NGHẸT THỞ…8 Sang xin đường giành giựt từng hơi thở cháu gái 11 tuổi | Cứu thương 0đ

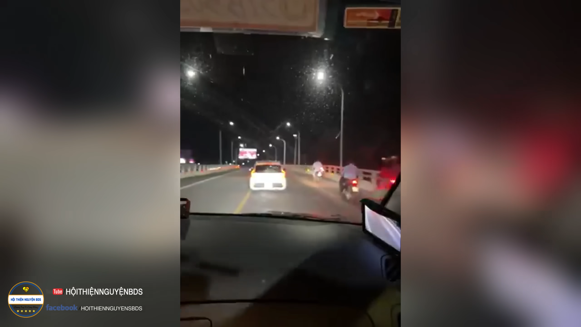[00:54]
Xe 4 chỗ cho xin nhường đường nha anh ơi.
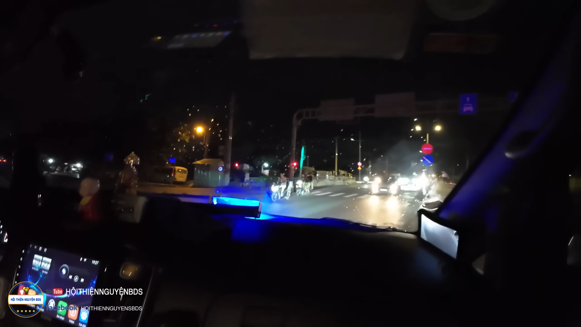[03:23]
Chỗ bệnh viện này ở trường máu thử học là chưa có làm đường.
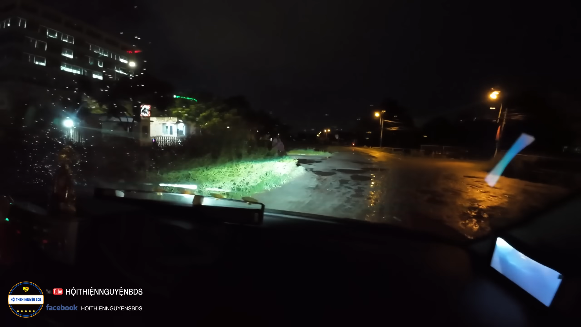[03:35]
Người nhà xin xe về Cần Thơ hả?
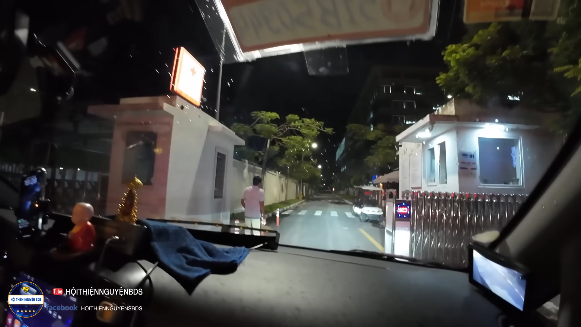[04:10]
Rồi thì xe của hai thầy trò cũng đã tới bệnh viện rồi, thì đang vào cổng cấp cứu cả nhà ơi.
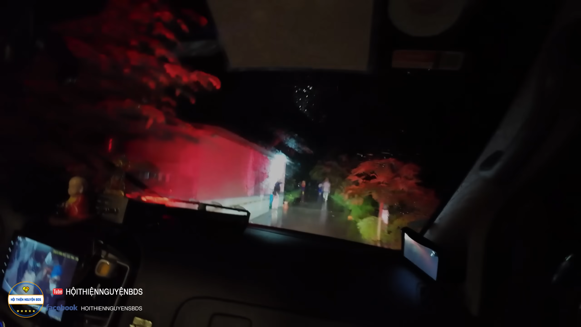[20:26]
đông lắm. Cũng là hết đường luôn. Rồi hết đường luôn. Ồ, cuối con đường luôn, tôi thật sự luôn là cuối con đường nữa. Ồ, tới đây chắc đẩy vô à.
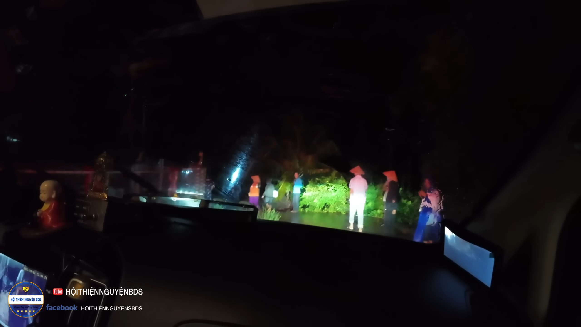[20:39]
Rồi ở đây đẩy vô rồi, không thể nào móc cái xe vô đâu, nó sụp xuống sông.